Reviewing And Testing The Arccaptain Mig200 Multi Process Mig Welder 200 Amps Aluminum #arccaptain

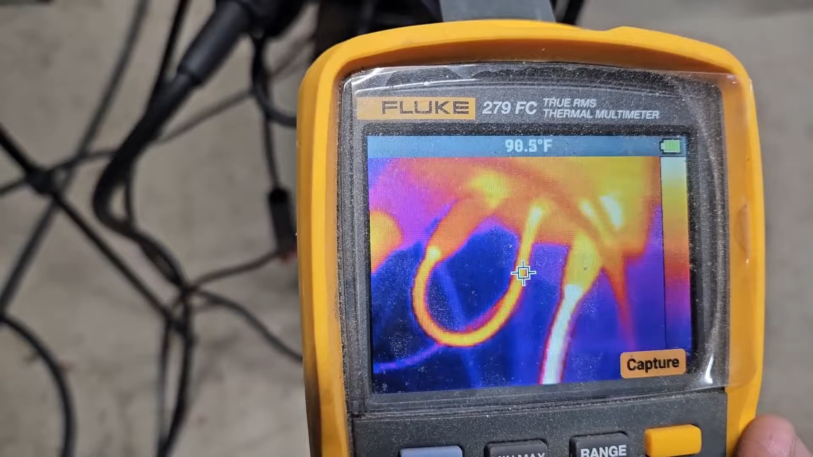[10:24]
On screen: spot 90.5°F
see the cables about a 70 90 100 here at the
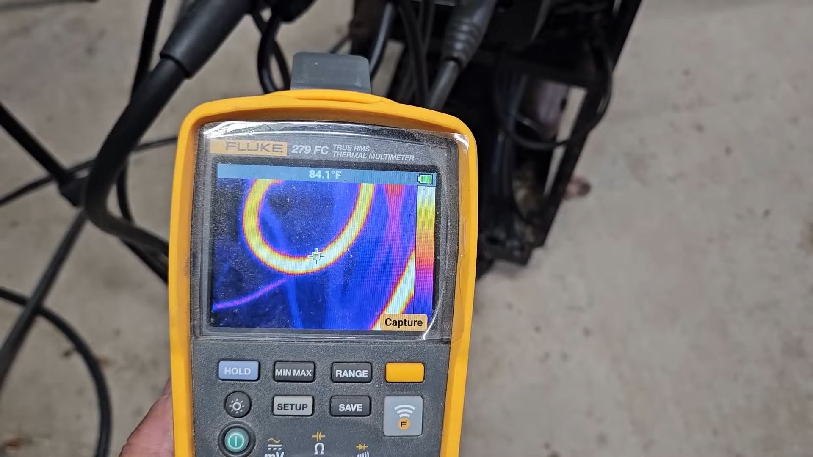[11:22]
On screen: spot 84.1°F
it's kind of hard to see the difference here